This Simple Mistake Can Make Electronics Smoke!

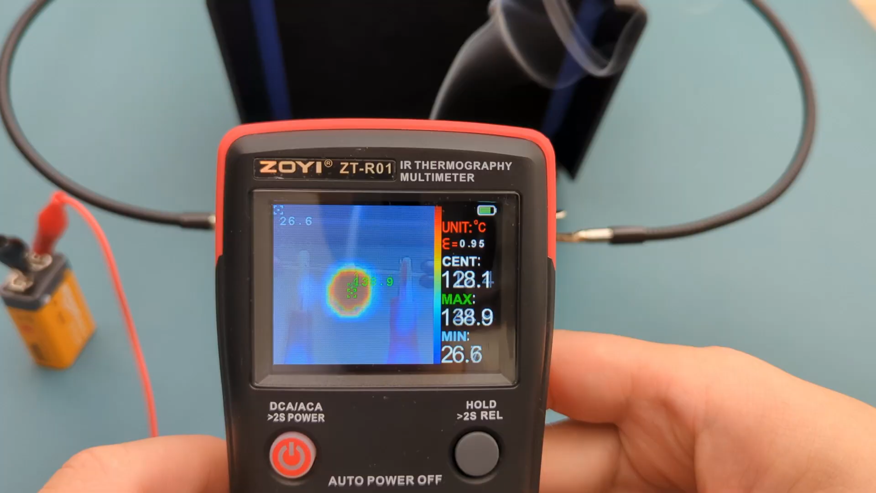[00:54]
On screen: max 138.9°C, min 26.6°C
A single bright hotspot suddenly flares across its body, glowing hotter by the second until smoke begins to rise.
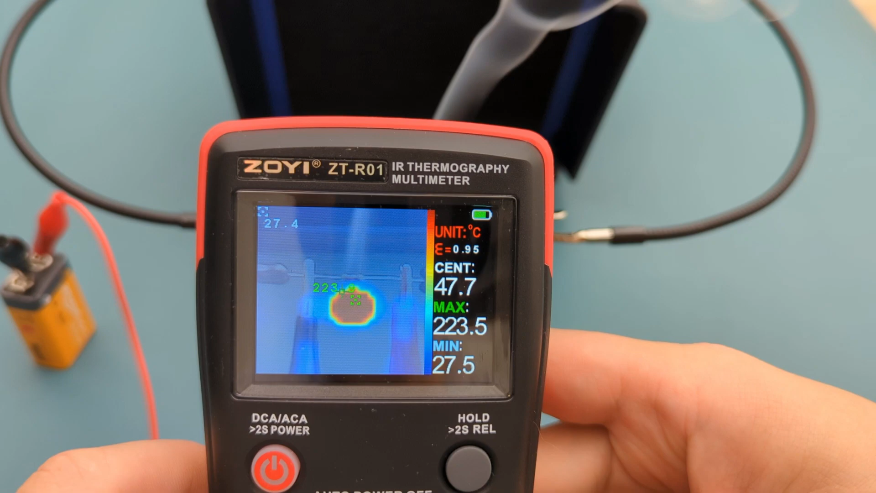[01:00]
On screen: max 223.5°C, min 27.5°C
The temperature rises to over 300 degrees Celsius. That's the classic signature of a resistor pushed past its thermal limit.
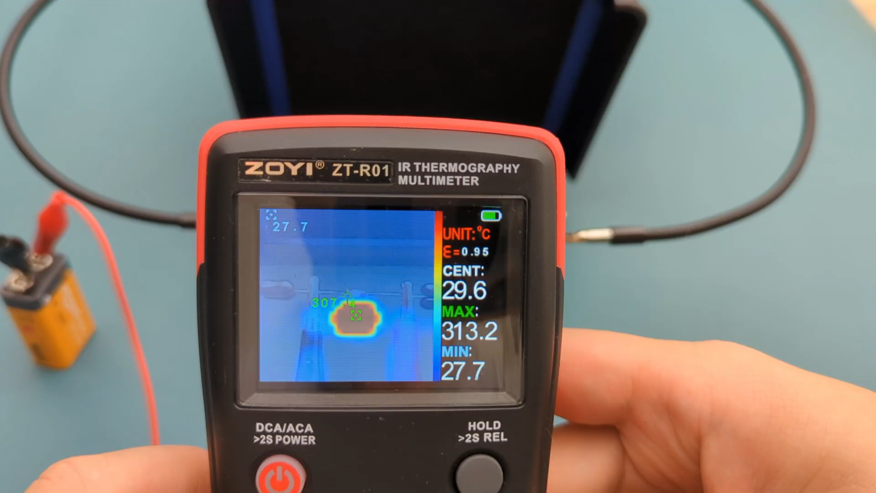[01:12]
On screen: spot 29.6°C, max 313.2°C, min 27.7°C
It looks dramatic, but the truth is boring in the best way. Nothing mysterious failed. It just overheated. Here's a close-up of the 10-ohm resistor at the beginning of the experiment.